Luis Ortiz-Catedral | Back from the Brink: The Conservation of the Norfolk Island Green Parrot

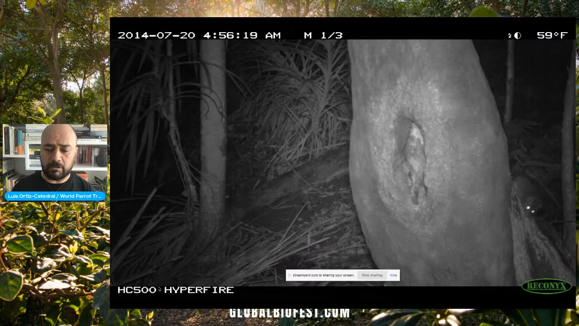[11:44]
And in this photo, you can see the rat climbing up a nest.